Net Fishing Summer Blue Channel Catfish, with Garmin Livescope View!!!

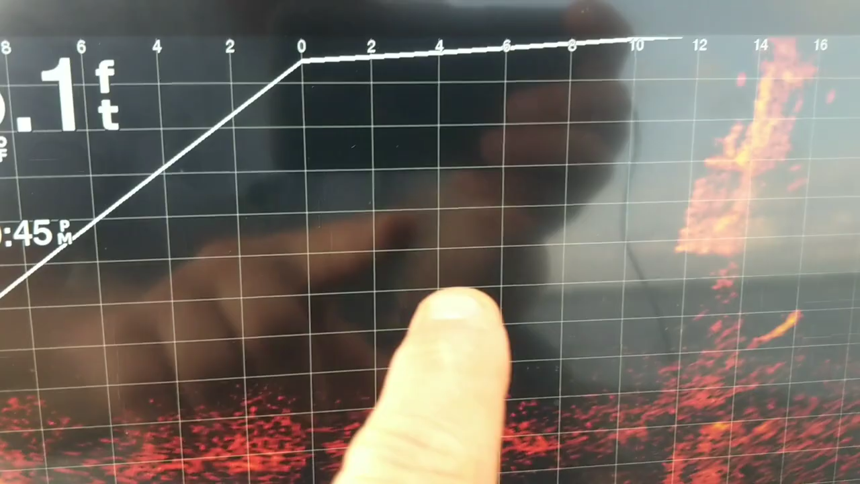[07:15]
And that's because down here there's no oxygen.
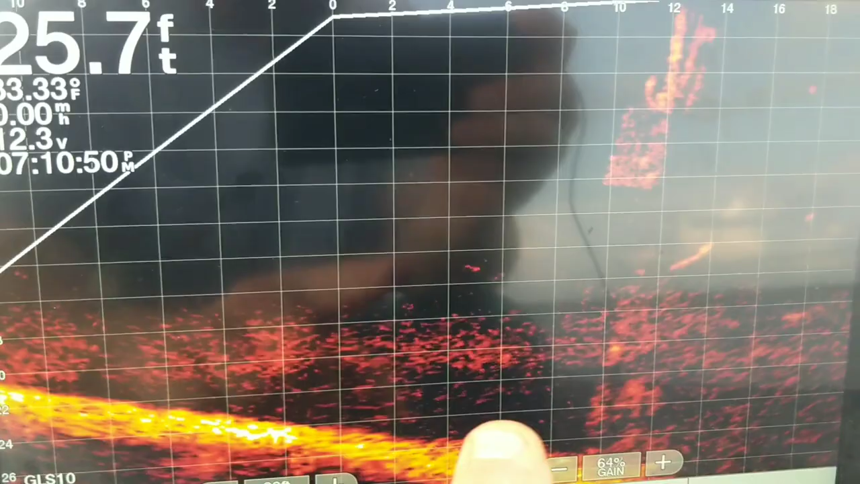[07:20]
There's not any oxygen down here.
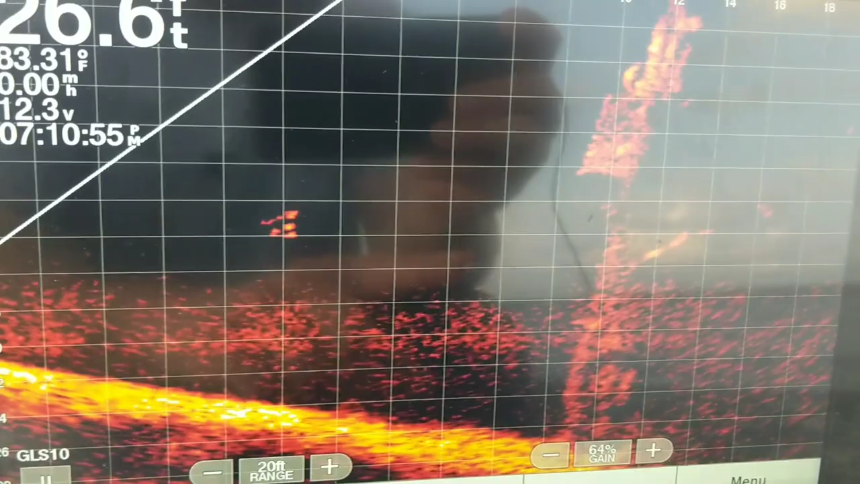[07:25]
On screen: water 83.31°F
So you'll see fish swim down in this but they won't stay very long.
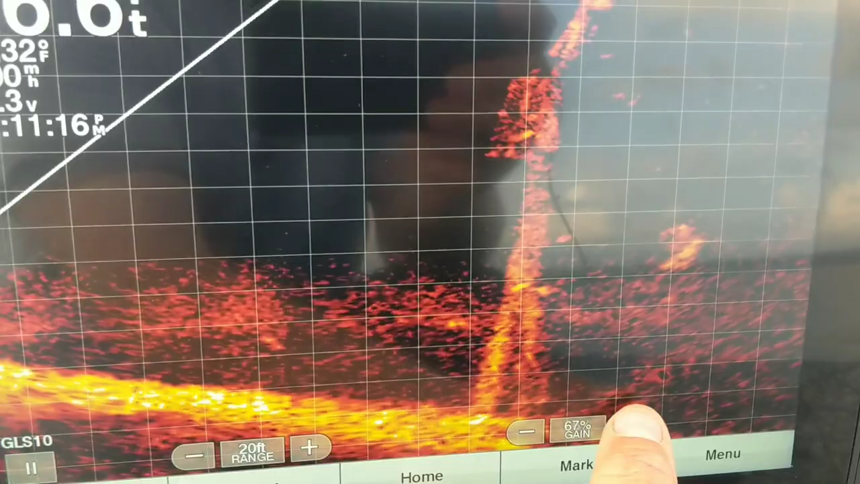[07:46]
But I can run this gain on up and you'll see this line very distinctly.
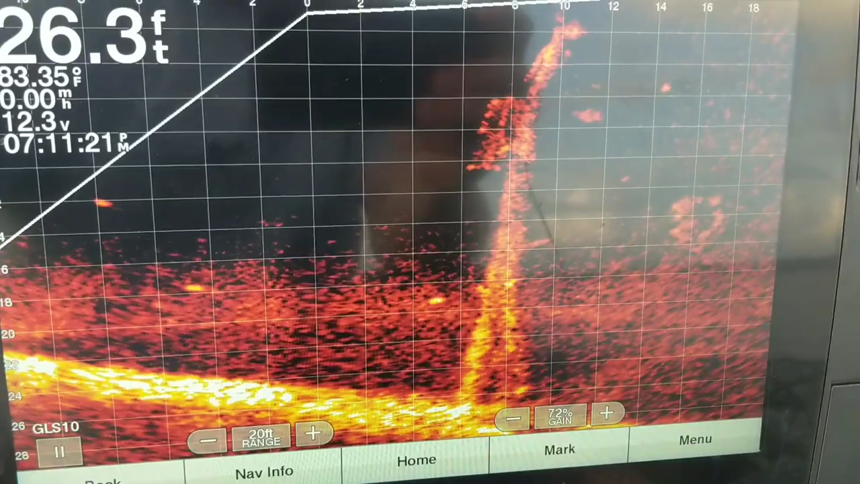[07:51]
On screen: depth 26.3 ft
So you can see how all these fish are staying above that thermocline.
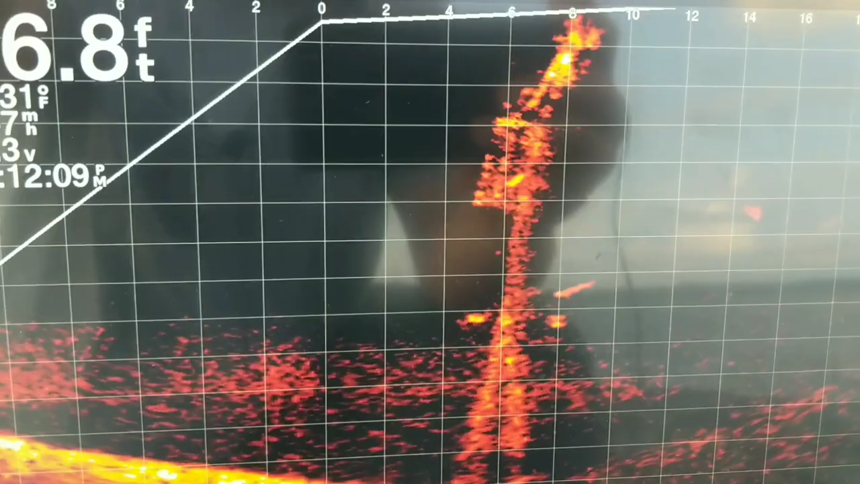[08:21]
And you can already see the fish starting to congregate around this stump.
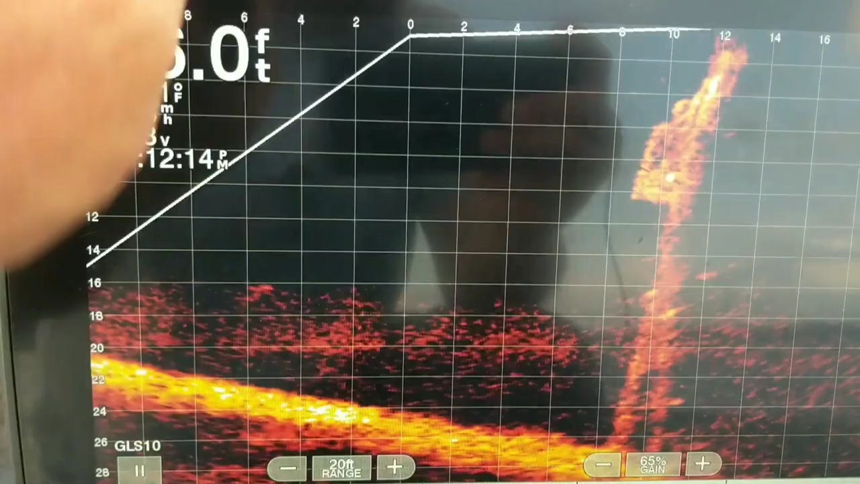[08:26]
When we first dropped it in and all there wasn't much there.
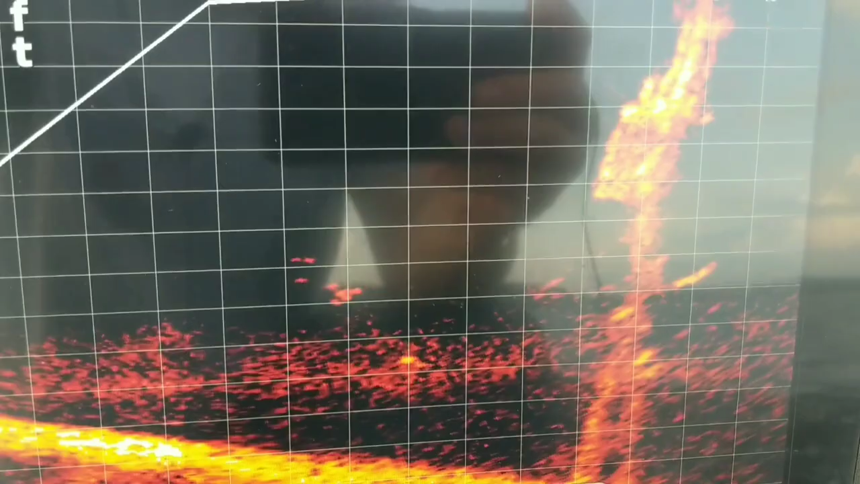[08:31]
But you can see they're already working this stump. So it's pretty cool actually to see this because I've never really watched one right after I put it in like this.
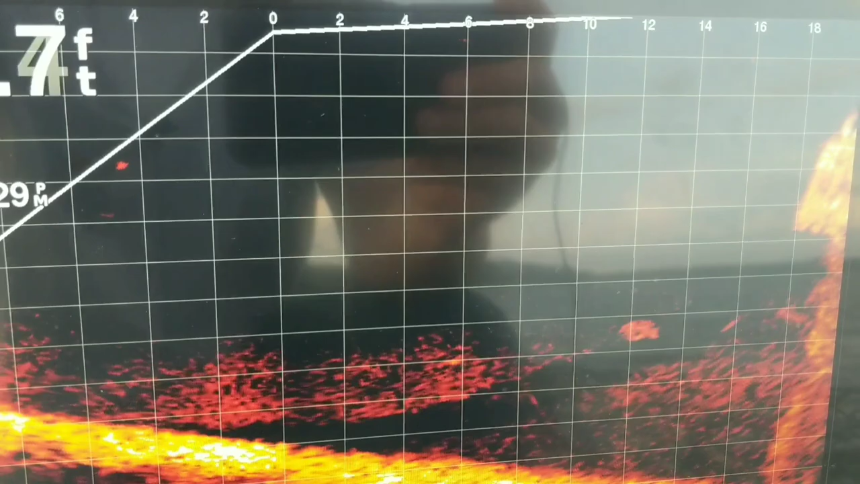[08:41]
But these fish are already, you can see them working up, actually already working up toward the flue.
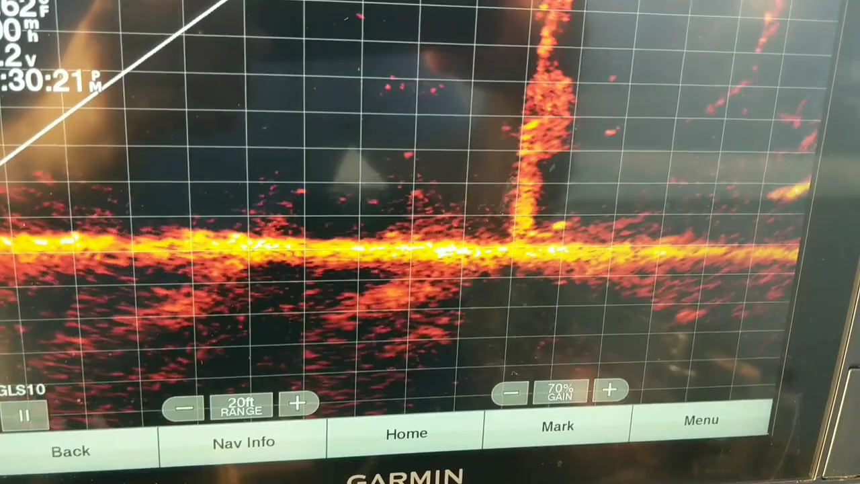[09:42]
It's spanned around on this live scope and you can see all the fish in here. There's fish everywhere that's in this lake. And it may be catfish. There's probably some crappie. These nets, I have never caught a crappie in.
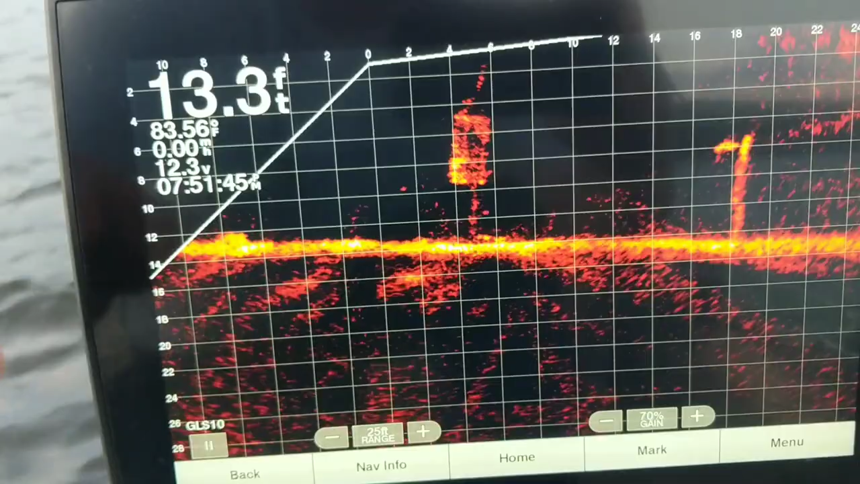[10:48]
On screen: depth 13.3 ft, water 83.56°F
Alright, y'all can see what we've got right here. We've got the net.